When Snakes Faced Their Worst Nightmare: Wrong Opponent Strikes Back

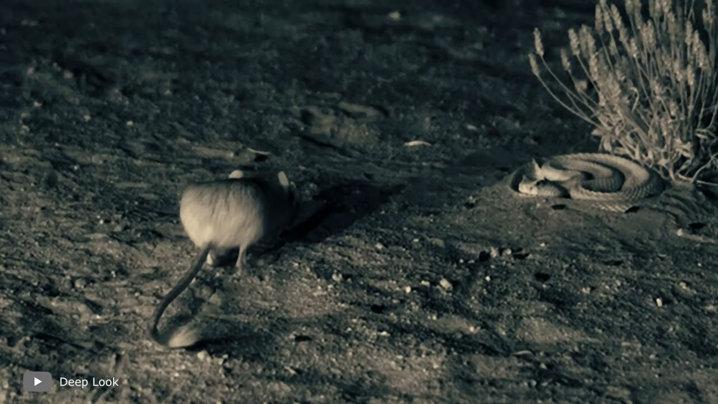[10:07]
So they let the snake know that they see it, and snakes, in turn, very rarely attack animals which are aware of their presence.